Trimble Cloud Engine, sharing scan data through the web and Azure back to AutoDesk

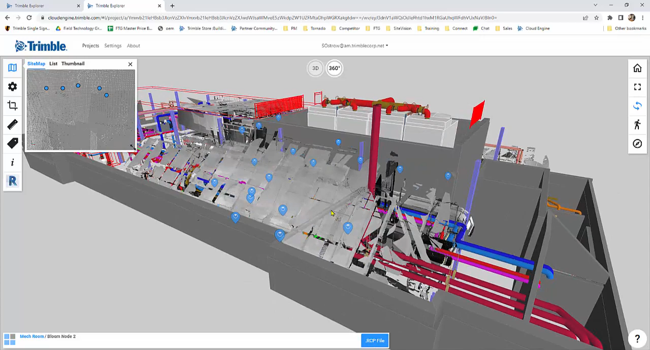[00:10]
Here you can see there's actually 3D model data as well as scan data.
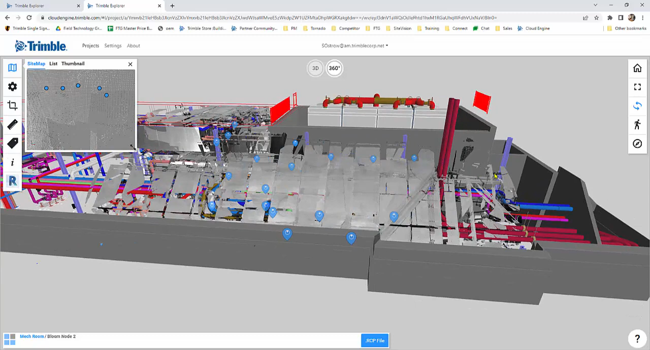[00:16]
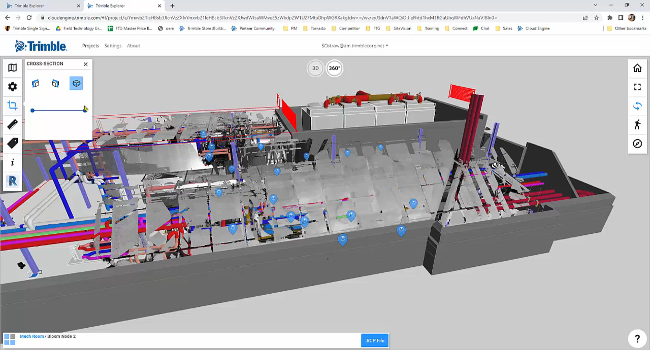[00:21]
I can use section cuts to kind of see through the top of this and do basic overall measurements. I can also come into the station views as well,
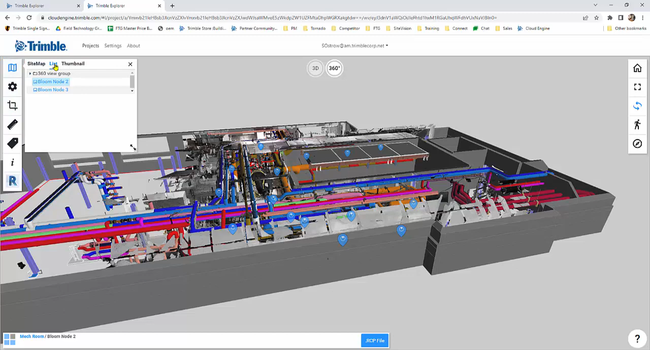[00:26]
which a lot of people like to view because it's a little more what we're used to when we're looking at a project.
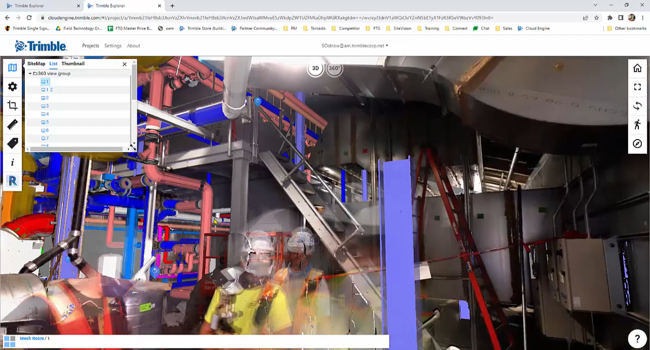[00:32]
So here we actually have the 2D and 3D data kind of rendered on top of each other. I can come in and do clearance measurements as
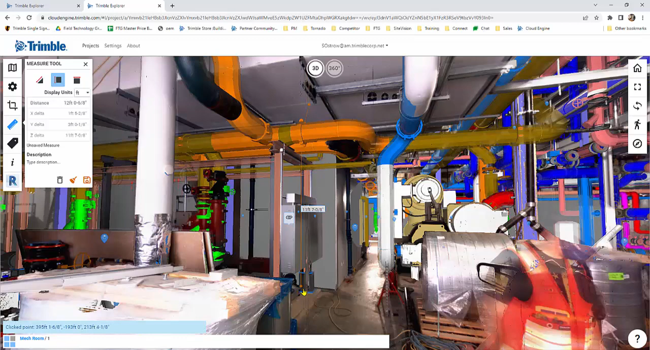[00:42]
well as come in and create markers. So if I need more data, I can create a tag and say, need more scan data.
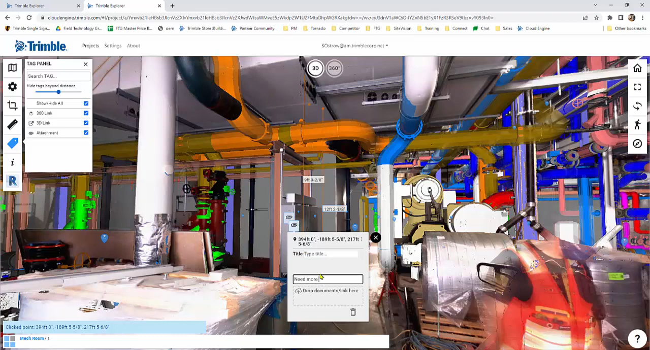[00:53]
And why I would do this, scan data, is because after I create these markers and I'm done using it,
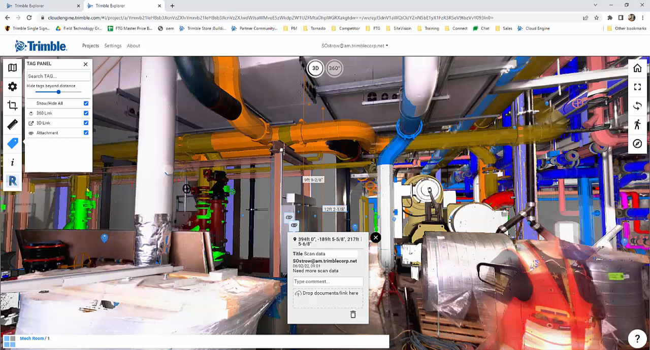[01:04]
I can actually use the Autodesk plug-in here and copy the RCP, which has been loaded up online here and loaded directly into my Navisworks or Revit or AutoCAD plug-in.
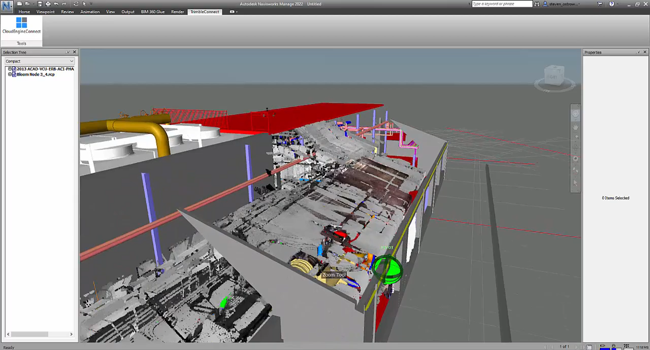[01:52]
I can then pop in here and start to look at that scan to model comparison for Navisworks or run a clash detection. So if I'm using Revit or AutoCAD, I could also start to designing based on that scan data.
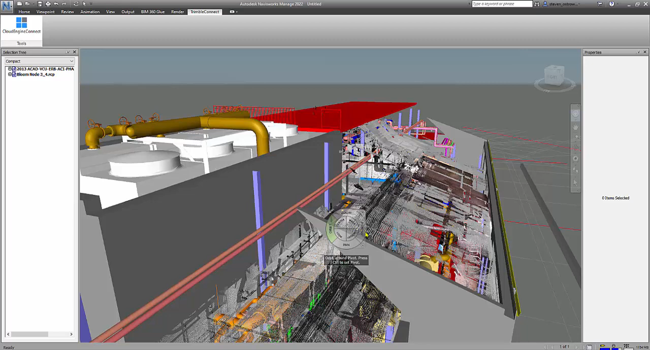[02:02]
And if you need it, I could always request back in Cloud Engine Online for whoever owns that data to send more. And then obviously, if it's local to my site, even better.